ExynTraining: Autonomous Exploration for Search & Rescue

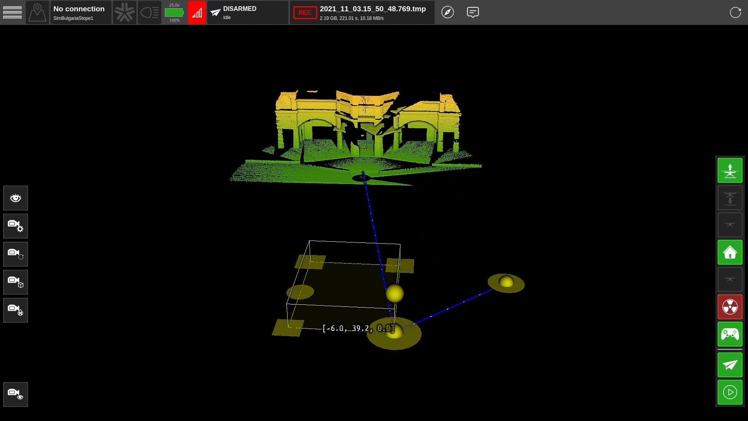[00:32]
To do that, we're going to use our Explore mission mode. We'll start by grabbing our Fly2 waypoint, which directs the robot towards an area of interest we want to explore. You can move the waypoints through X and Y space by grabbing the disk, and move it through Z by grabbing the orb in the center. We're going to set this waypoint just past the building to start our exploration.
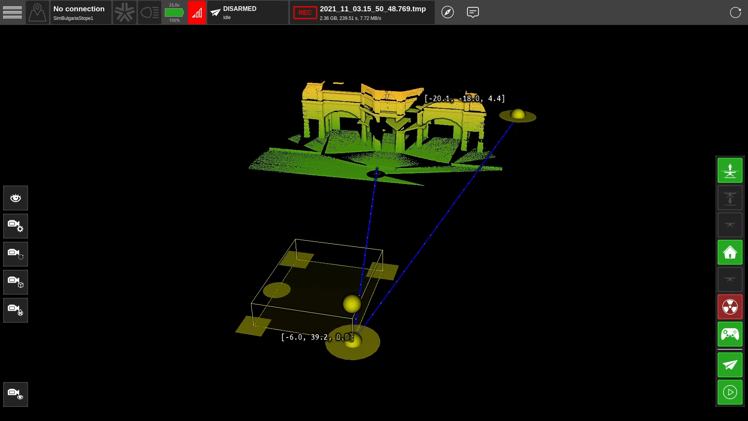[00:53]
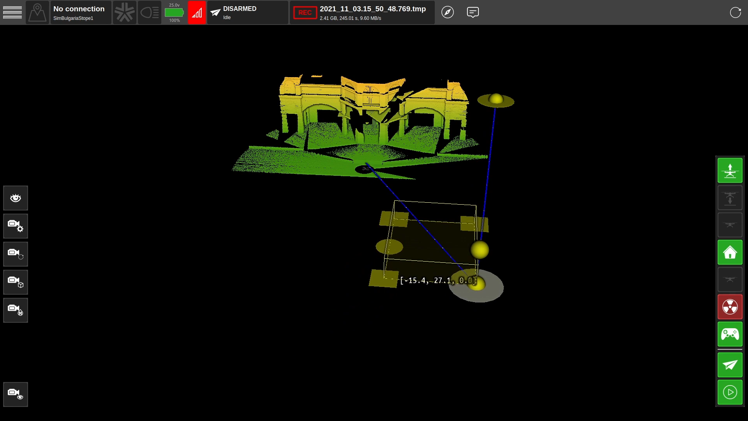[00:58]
Now we can grab our Explore volume much like the waypoint, using the squares at each corner to change the bounds of the volume.
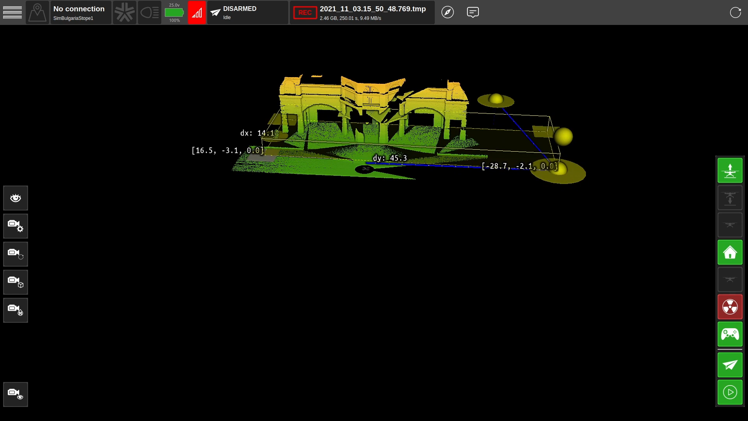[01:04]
Let's set an area of interest about 100 meters back at an elevation of 15 to 20 meters.
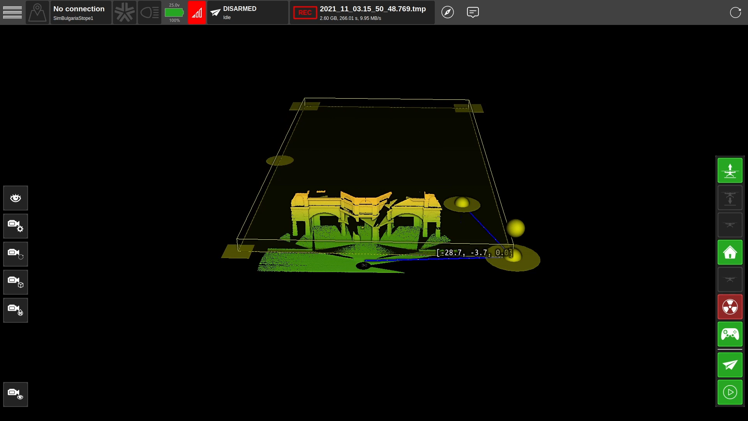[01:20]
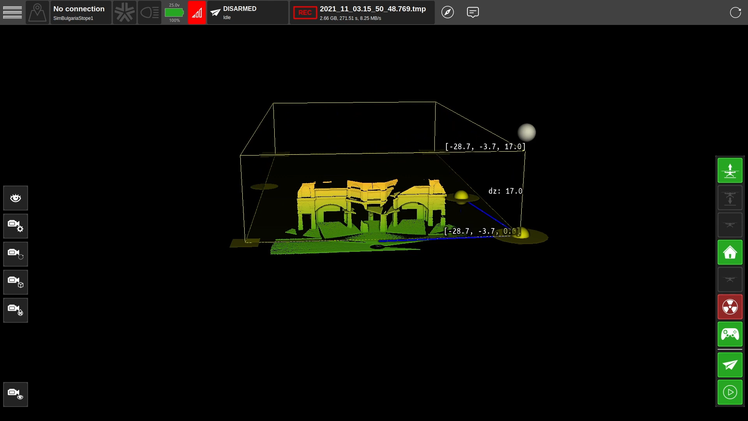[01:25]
And that's it. Our mission is set.
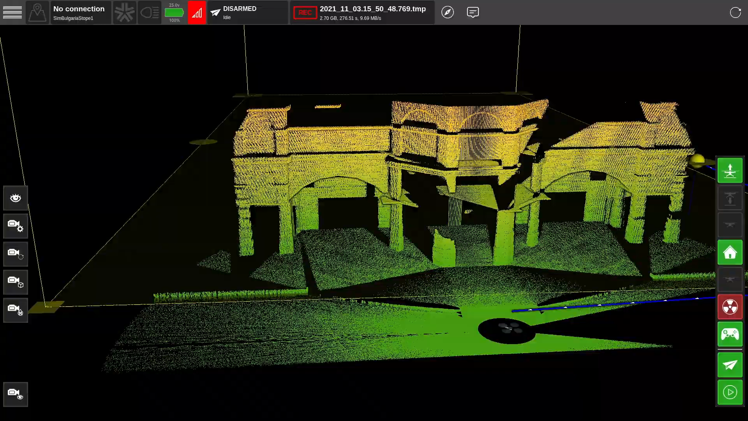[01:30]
All that's left to do is press play and let the robot explore.
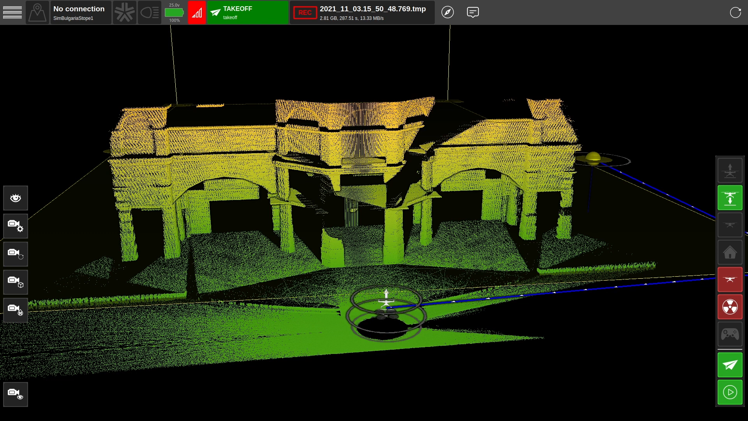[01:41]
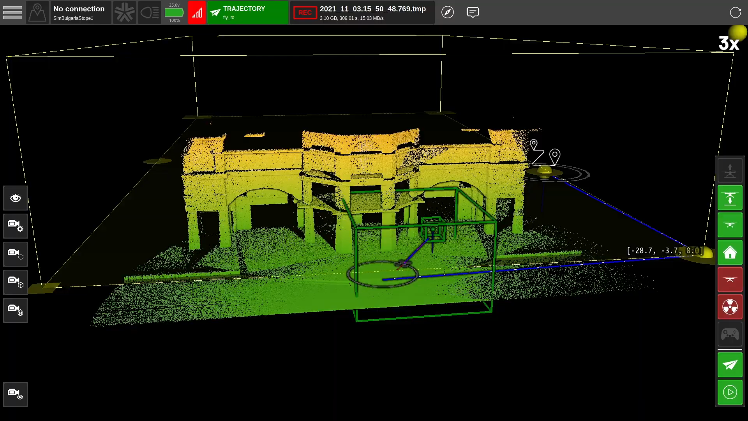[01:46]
I switched our camera view so we're locked onto the robot's position to follow it in real time.
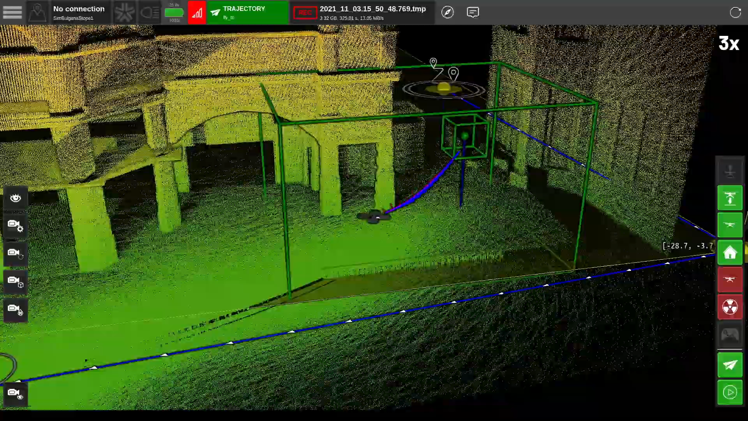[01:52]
You can access that through the menu icons on the left side of XView.
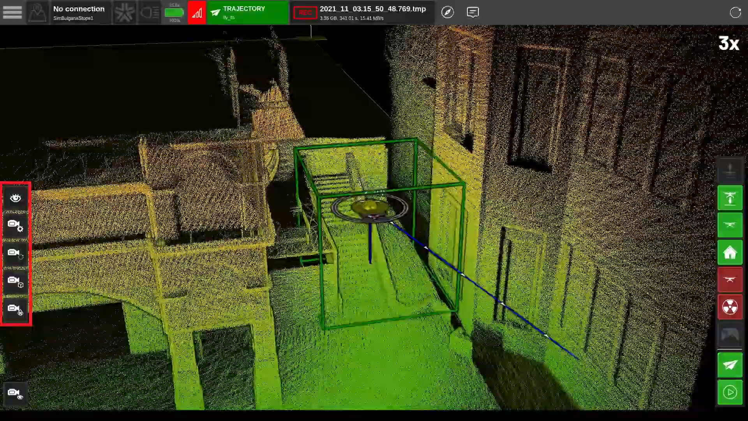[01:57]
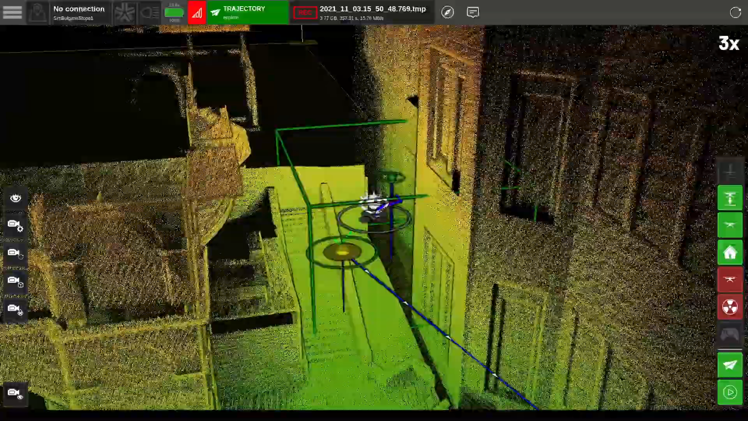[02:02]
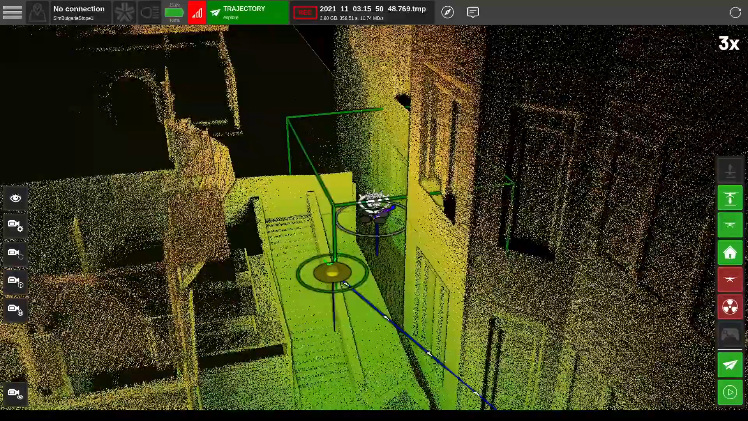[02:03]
As the robot starts its mission, you can see a small green box that represents the robot's goal, which it chooses for itself. The larger green box represents a safe flight corridor.
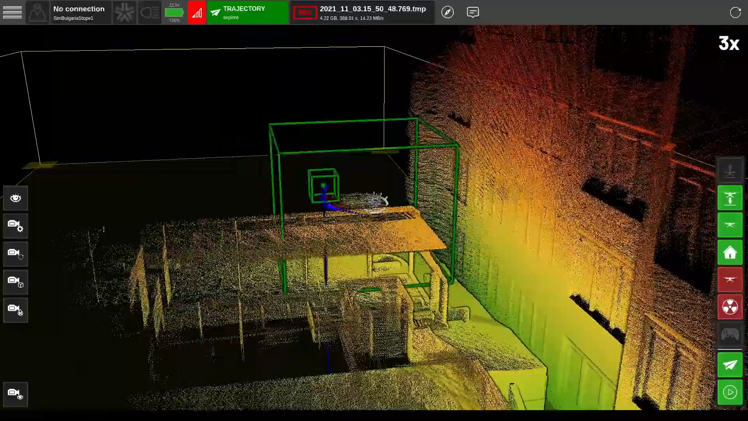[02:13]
As long as communications are available, you can watch this robot maneuver in real time.
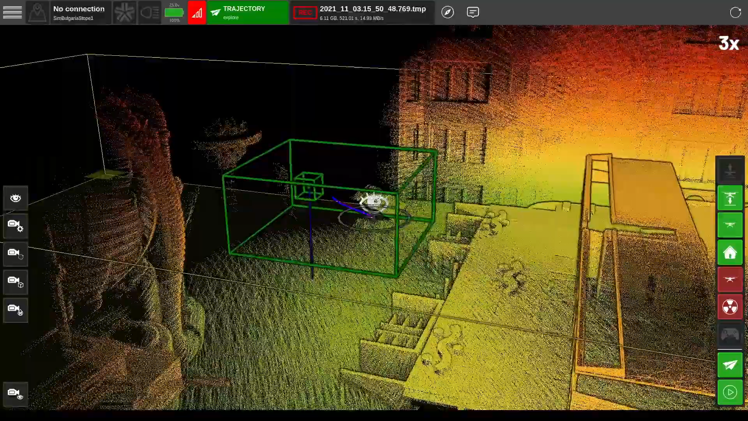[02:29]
Wow, we've got some really interesting structures towards the back of this space we'll want to investigate. ... ...